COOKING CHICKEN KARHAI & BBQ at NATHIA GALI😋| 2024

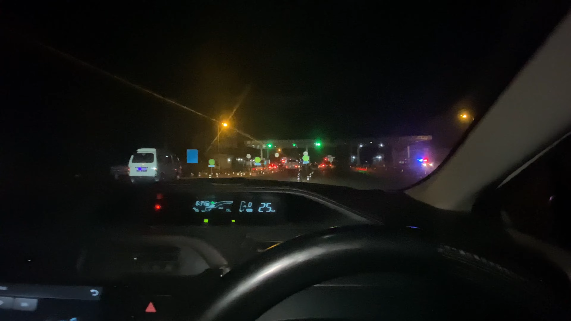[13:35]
तो नाज़रीन फाइनली हम लोग इस्लामाबाद पहुँचे, मतलब इस्लामाबाद तो नहीं खैर ये जो एक्सप्रेस वे का टूल प्लाजा है ना, हम वहाँ पहुँच चुके हैं, आगे यहाँ से 12 को शुरू होगा और तकरीबन 10 मिनट में हम घर होंगे।
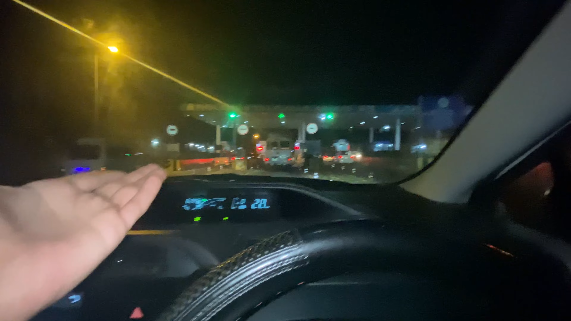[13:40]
तो मैंने कहा आप लोगों को अपडेट करते जाएं कि हम लोग भाई टूर प्लाजे पहुंच चुके हैं, कितने टाइम में हम टूर प्लाजा पहुंचे।